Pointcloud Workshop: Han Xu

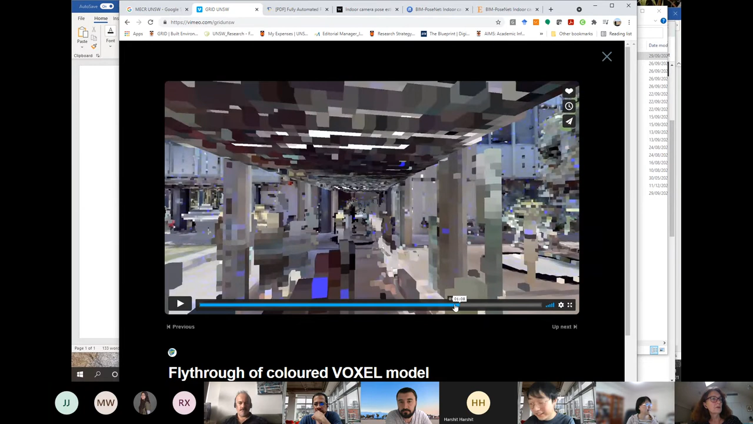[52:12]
and try to use different voxel size to see what is happening. Okay. And to try to make some experiments.